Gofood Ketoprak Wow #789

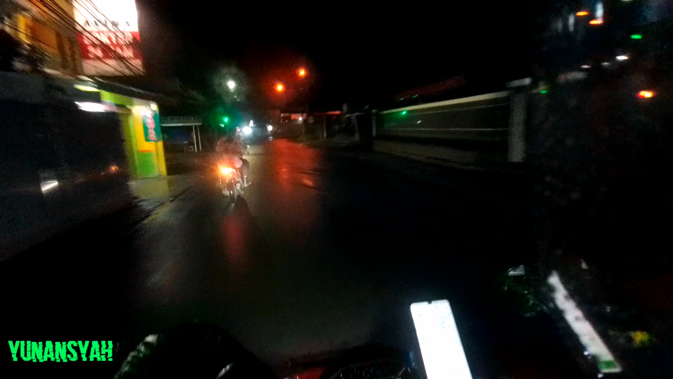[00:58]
Jalan Merpati ya, daerah sawah lama Wih pas hijau Tadi udah lewat Jadi deket perampatan dure Ini hujannya udah reda sih Ini gue lagi pake jas hujan Tadi hujan lumayan dres Pas gue jemput di UNJ